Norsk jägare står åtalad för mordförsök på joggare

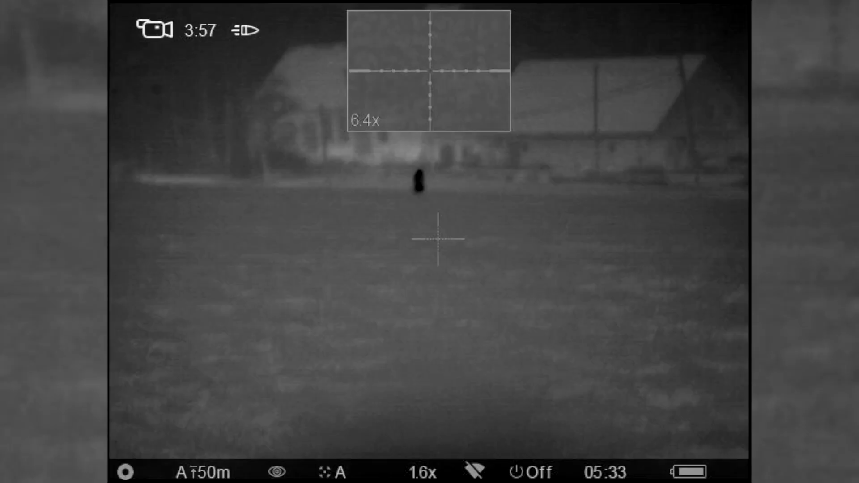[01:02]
Men när polisen tittade närmare på hans vapen så upptäcktes en
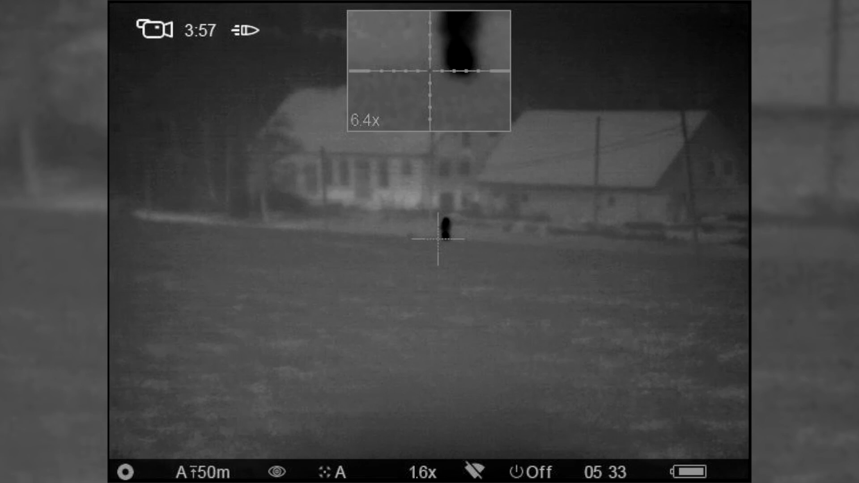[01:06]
värmekamera som han hade monterat på sitt vapen.
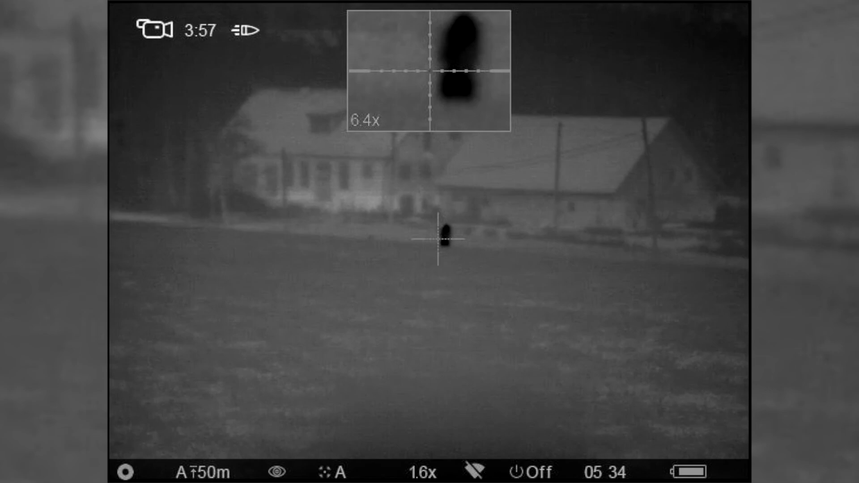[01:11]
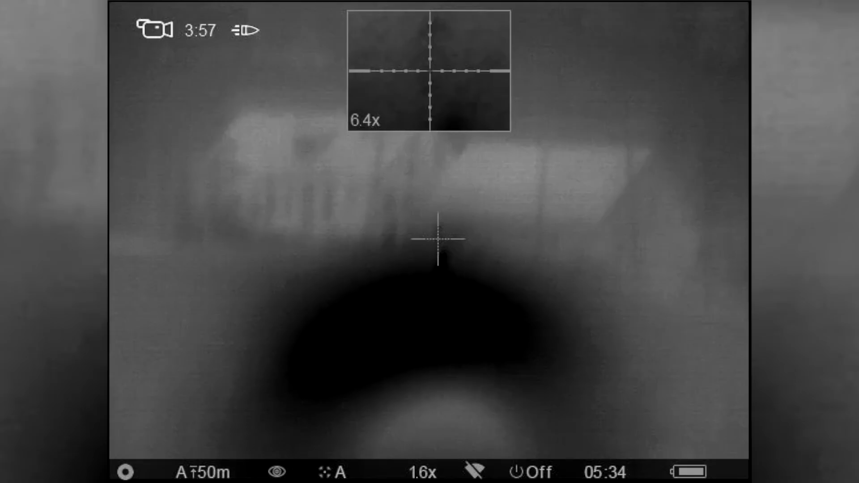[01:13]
Och där syns då på en film hur det här har gått till.
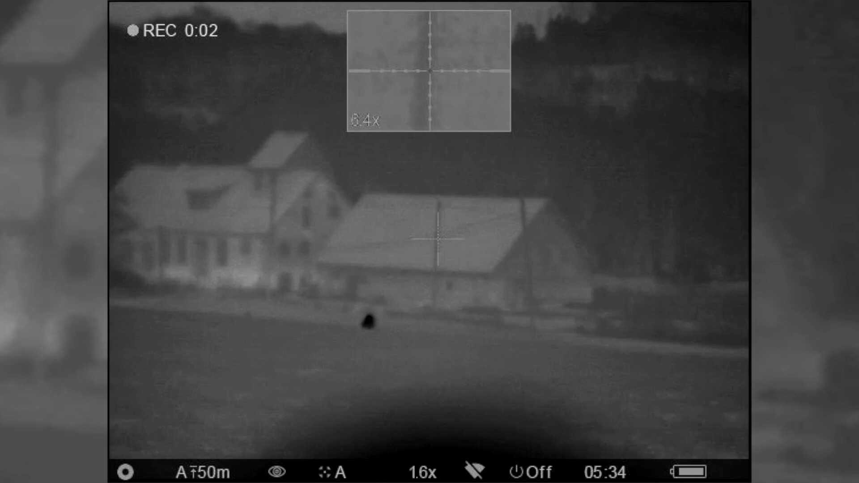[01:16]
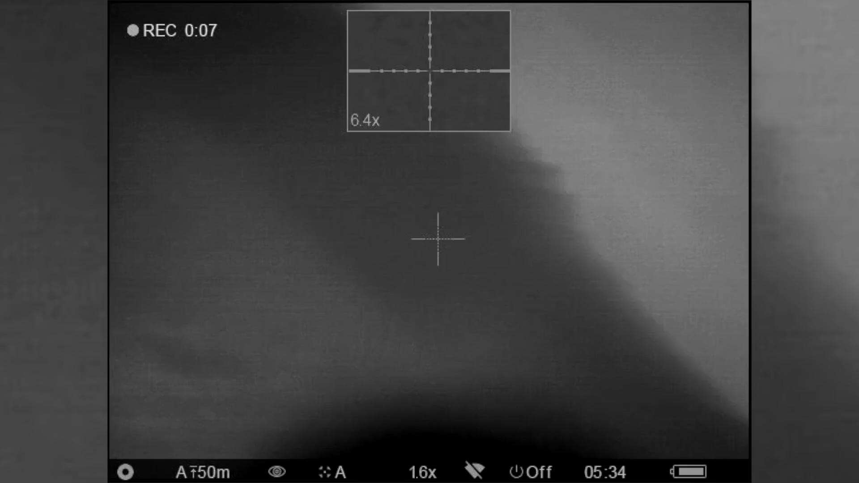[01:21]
På filmen så ser man en tvåbent figur
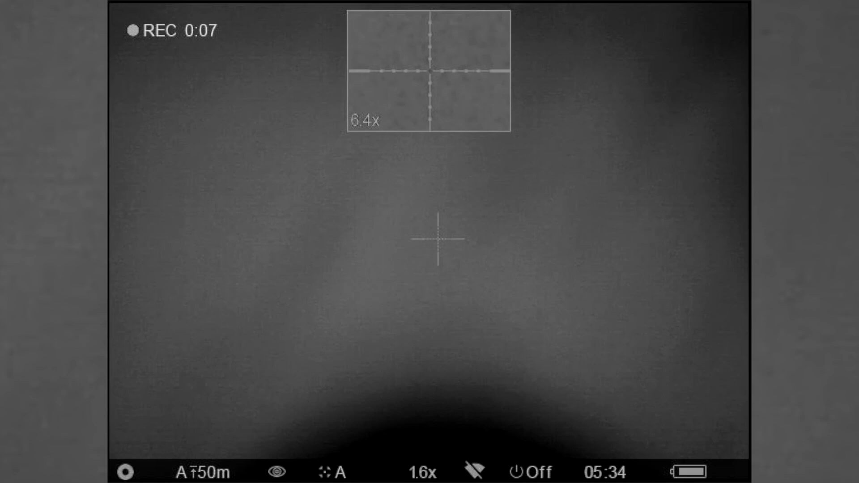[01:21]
som då träffas av jägarens skott och denne tvåbenta figur är då Ulle Rostal.